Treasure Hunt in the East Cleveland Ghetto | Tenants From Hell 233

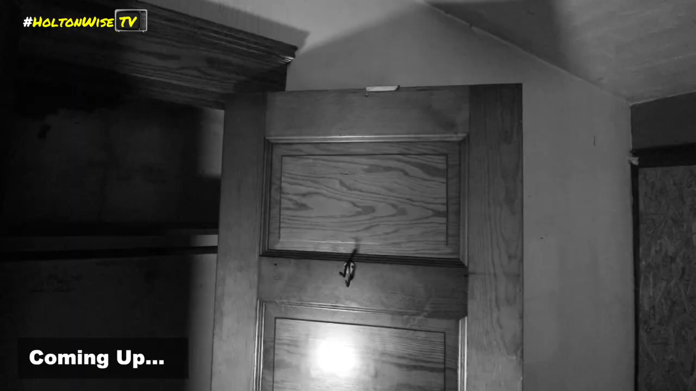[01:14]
They use a good stain here. There's a cheap stain on this one. Oh, marijuanas? Oh, that's illegal. Hey, the stairs are clear other than that first little walkway. Oh, my God. Is he clear? Because that didn't sound good.
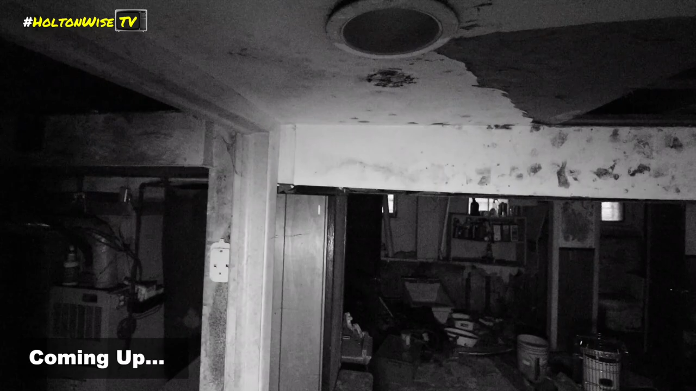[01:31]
No, that's me.
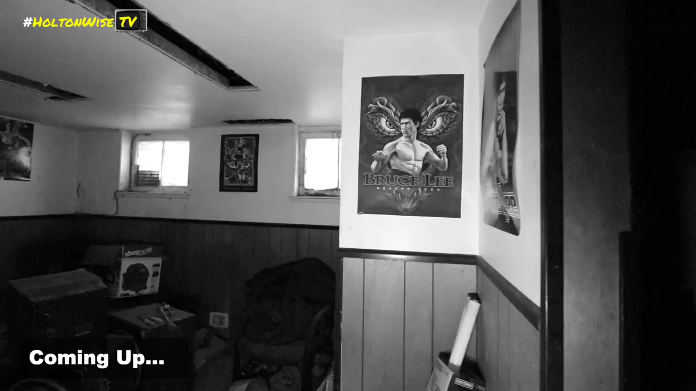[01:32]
There's like five Bruce Lee posters down here. Bunch of old clothes. Speaker system. Is he up there fighting? Holy shit, there's no roof.
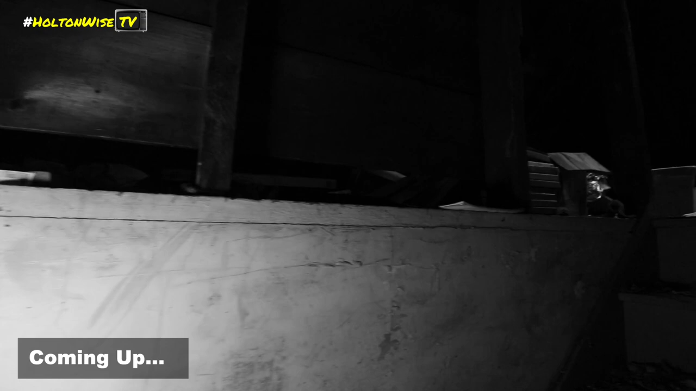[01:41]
Guys, come up here.
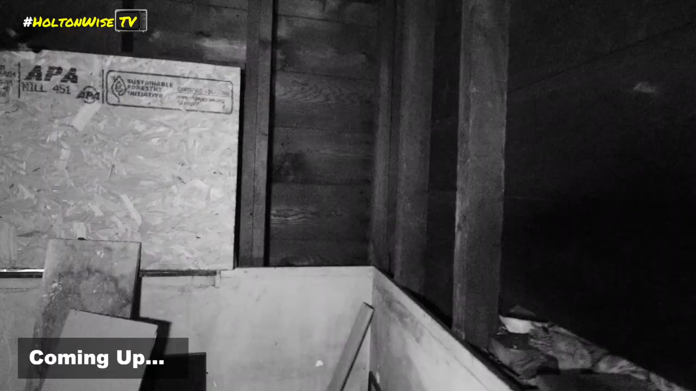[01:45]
Oh, you see that giant spider up there? Yeah, I did. It scared the shit out of me. I don't really show the potential.